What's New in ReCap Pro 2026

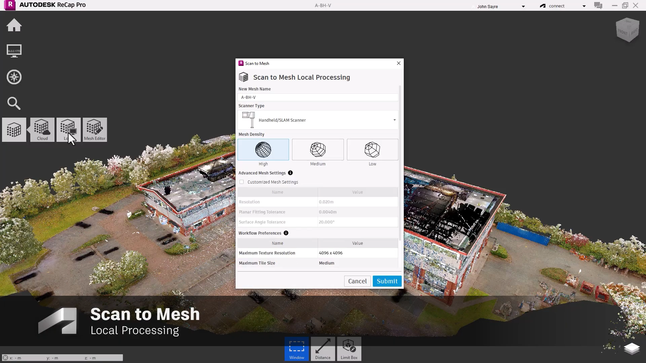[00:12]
starting with the scan-to-mesh workflow. Using this new workflow allows you to extract the
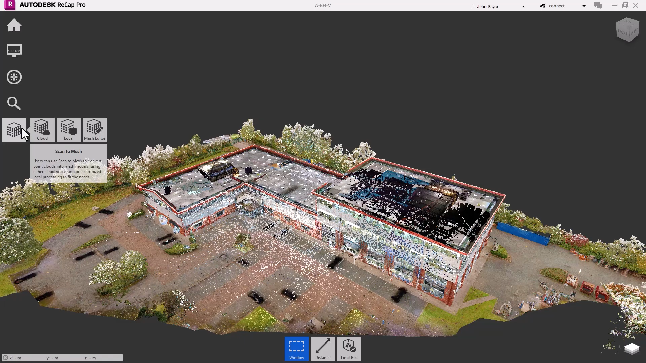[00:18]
information you need from a mesh generated from a point cloud.
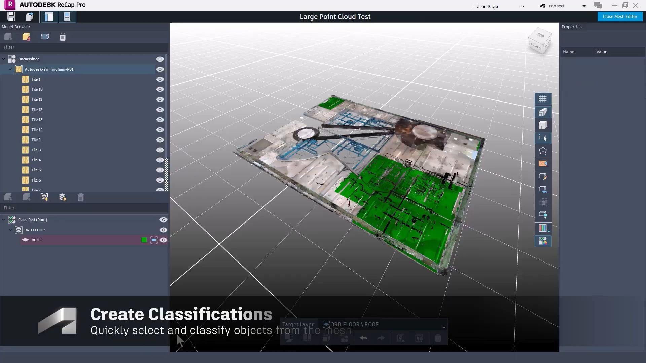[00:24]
Once the mesh is created by local processing, you can open and edit the mesh in the mesh editor.
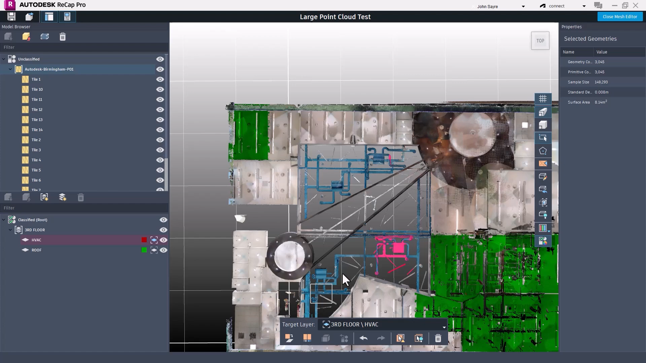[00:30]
ReCAP Pro 2026 allows you to select and classify objects from the mesh.
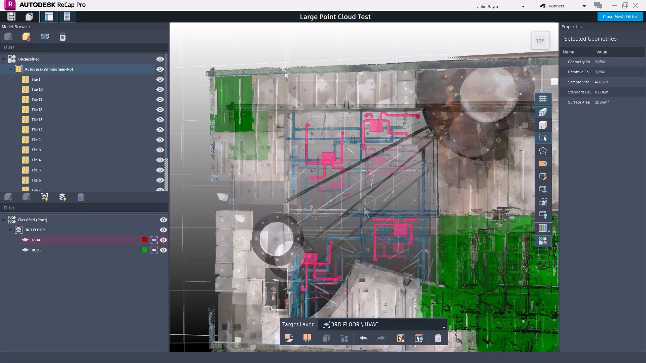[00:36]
Once the features are selected, you can create a new classification layer and apply the selected features to the target layer.
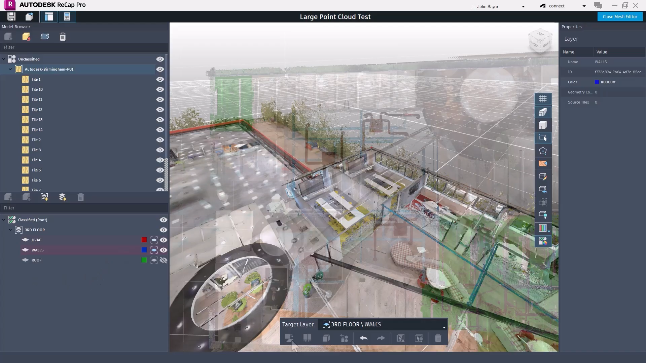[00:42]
This select and classify process can be repeated for any of the objects in the mesh.